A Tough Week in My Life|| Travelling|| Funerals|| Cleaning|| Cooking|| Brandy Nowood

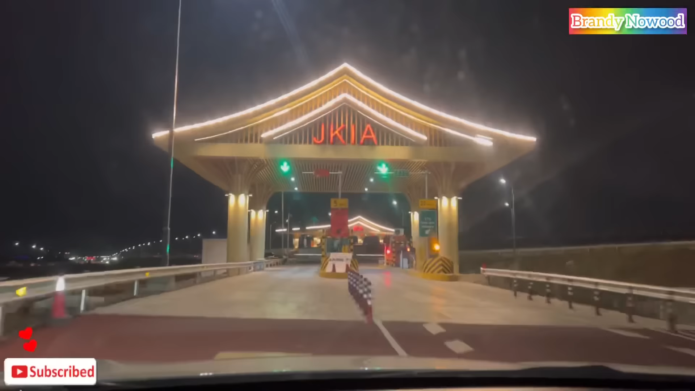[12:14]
This was so fast, you know. We got home so early because of the expressway.
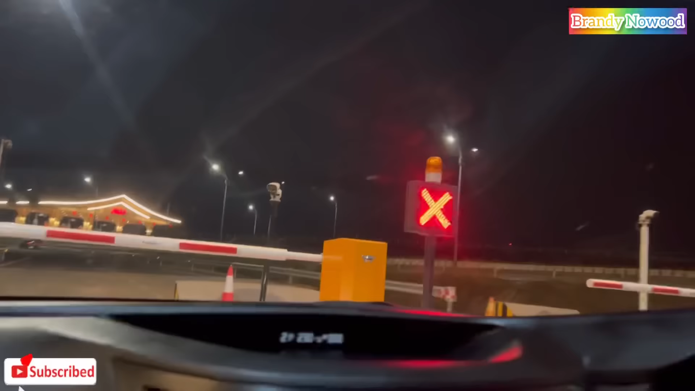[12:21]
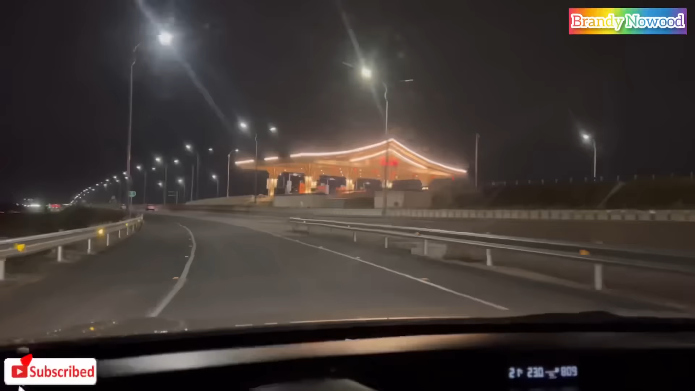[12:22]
We avoided all the traffic back there, so this is so efficient. Y'all should try this. This is just so efficient.